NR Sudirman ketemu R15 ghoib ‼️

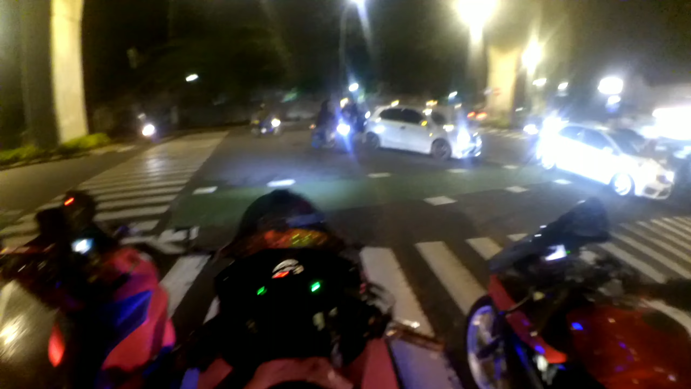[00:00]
Assalamualaikum warahmatullahi wabarakatuh. Kembali lagi bersama saya Pinky Mama The Vlog Pasti.
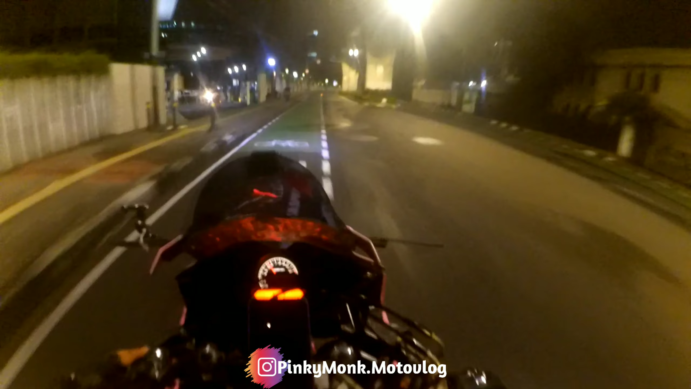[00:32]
Kita mau ke kosong cuy, biasa cuy. Rame kan, rame kan. Ada ranking juga, 15, BGX, JetX. Ada CBR juga cuy. Wah, ada Ducati juga, anjir.